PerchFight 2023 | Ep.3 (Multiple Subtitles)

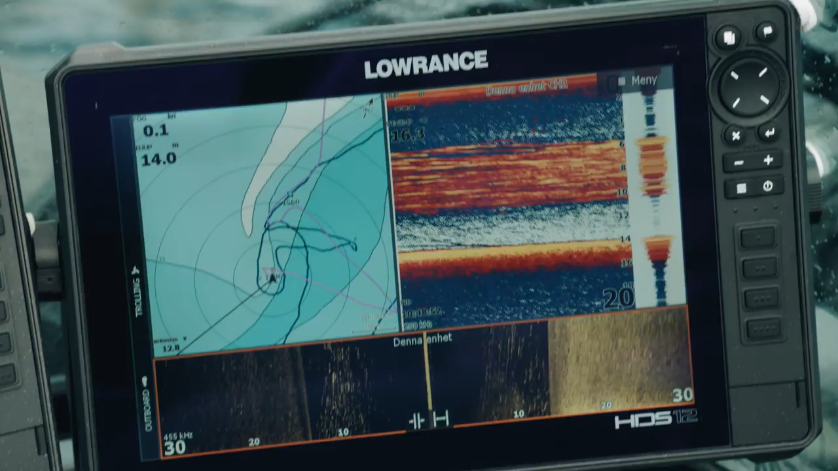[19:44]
Nu är det på dem, eller? Mm, jag tror det. Där ja.